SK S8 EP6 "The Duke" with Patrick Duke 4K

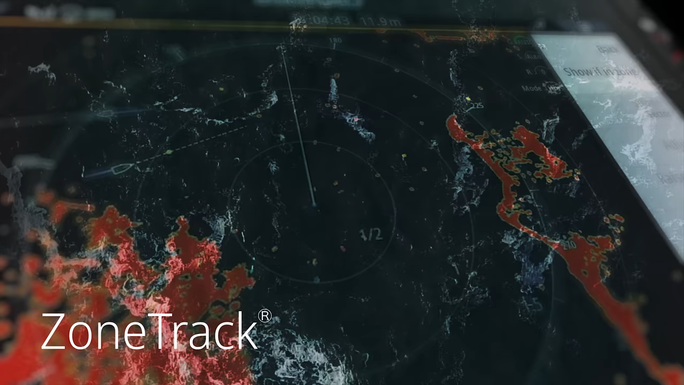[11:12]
Get more safety with smart new features like Zone Track and Velocity Track, and get more simplicity.